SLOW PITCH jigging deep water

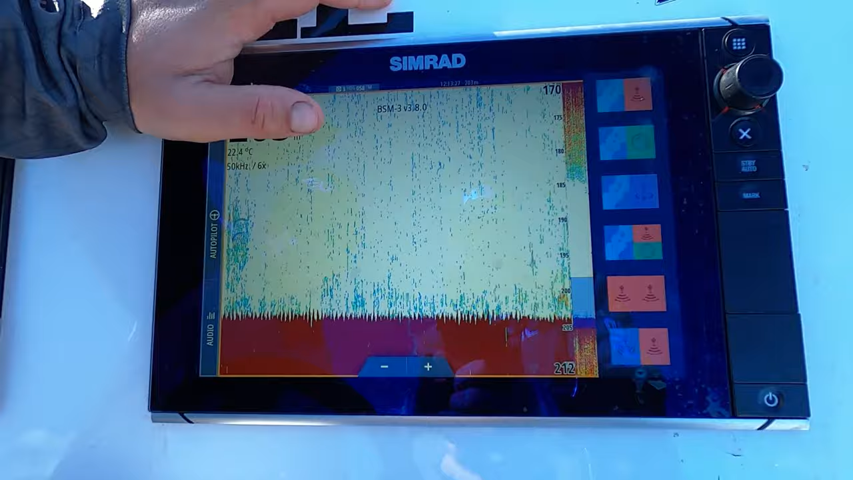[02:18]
On screen: water 22.4°C
Oh, that's not. There we go. See a bit of red there. As well, that's what, 20 metres of fish?
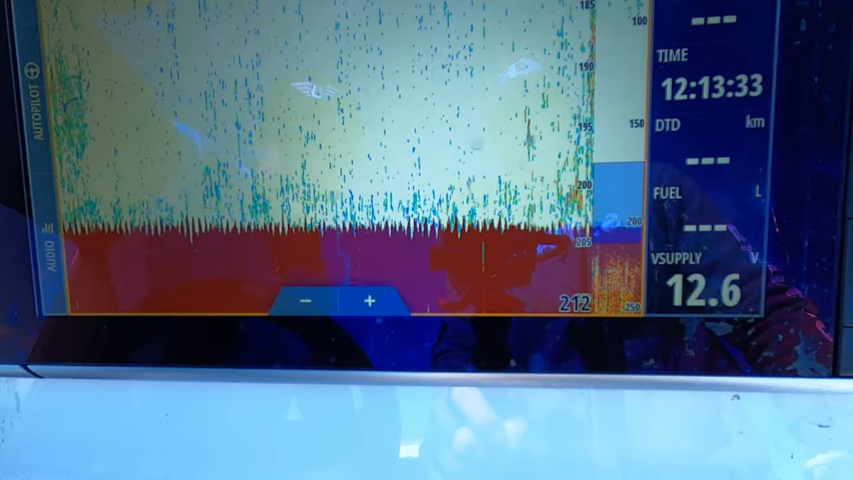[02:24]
Yeah, that's worth a drop nearly. I think we're going to have a drop on that. Look here, it's coming up.
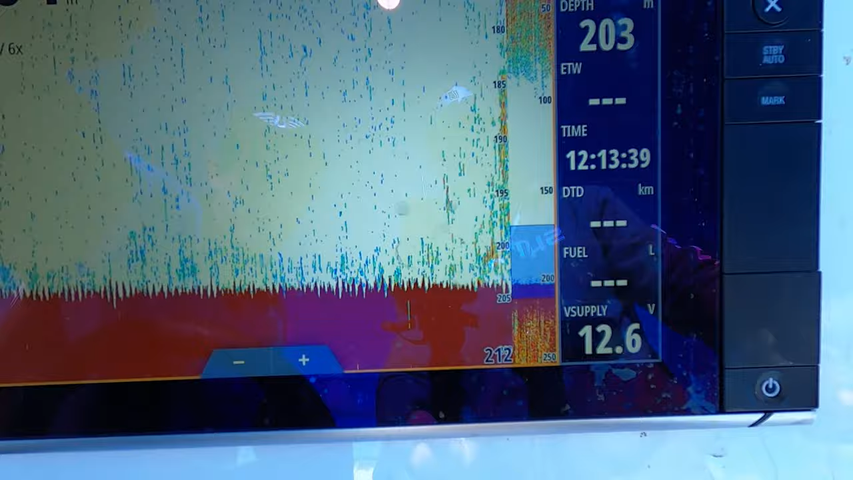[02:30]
On screen: depth 203 m
It's coming going right up. Up. There's a lot of fish there, and I think that's going to be the home of our first drop. What are you going to go first? Jig or lecky? Both.
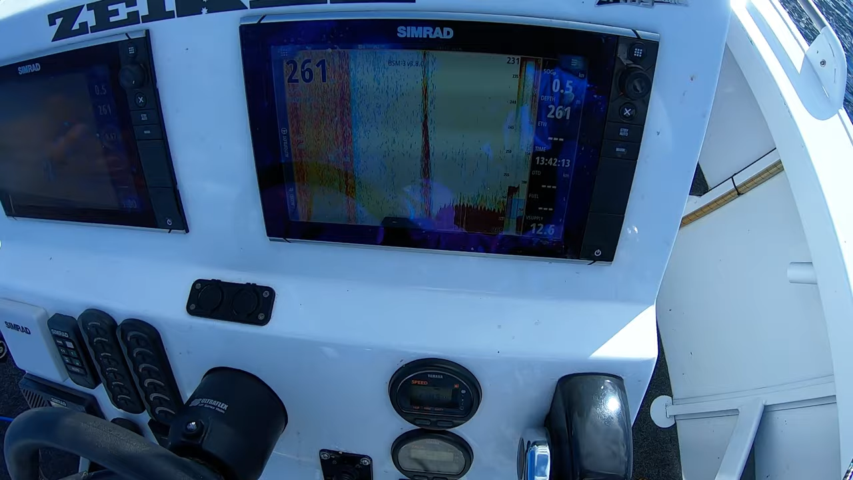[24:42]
Have a go at this. Some real good fish showing on the bottom here. Not sure what they are.
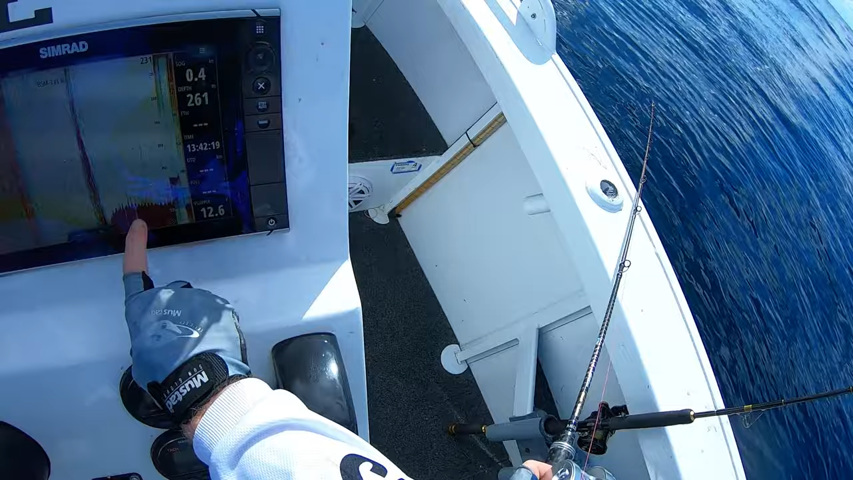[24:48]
We're just having a drop now. We're in a bit deeper, 260. With a bit of luck, fish on.
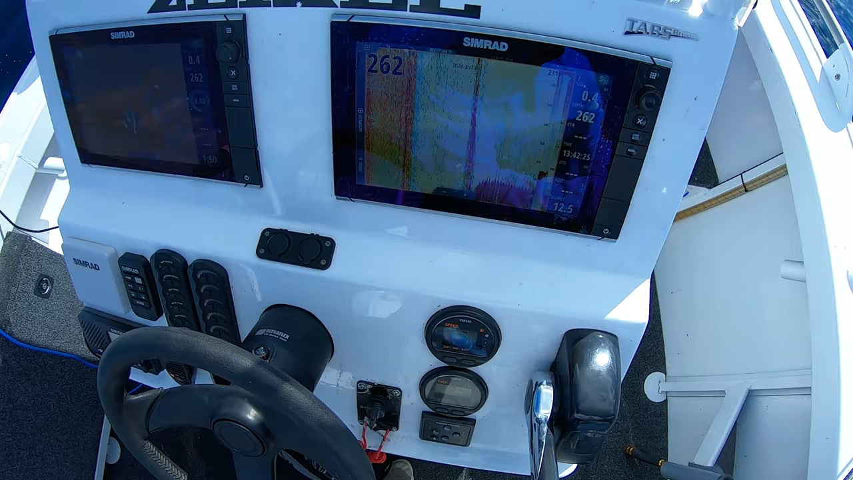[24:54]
Bro, look at that. That's exciting me. Oh yeah, we are.
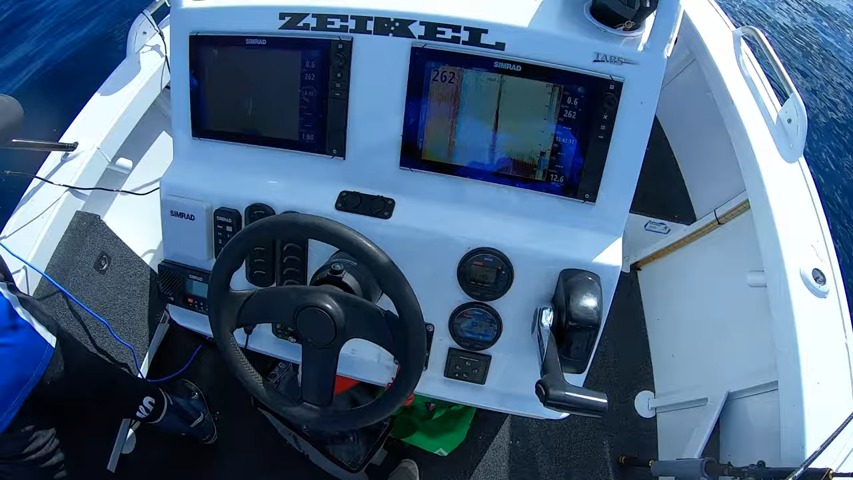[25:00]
That's thick, big life at the bottom. Going down. You let me know.
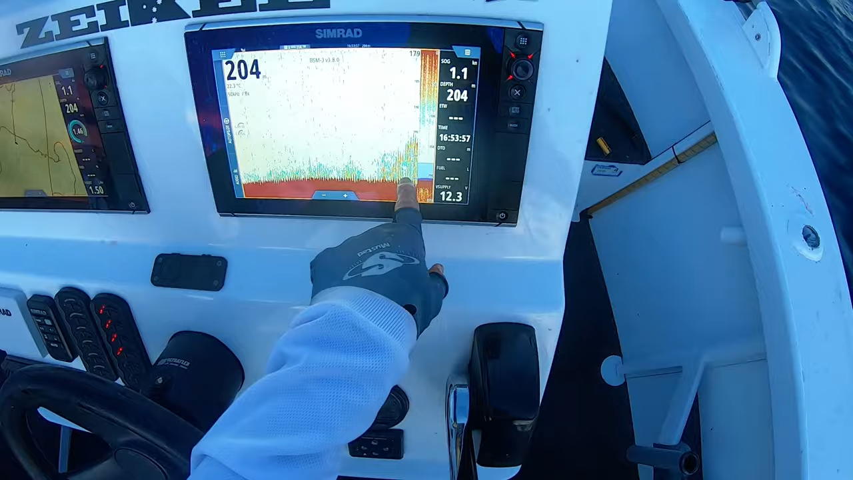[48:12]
There is some solid fish there. Sean's on. It's good angle. Is it? Oh.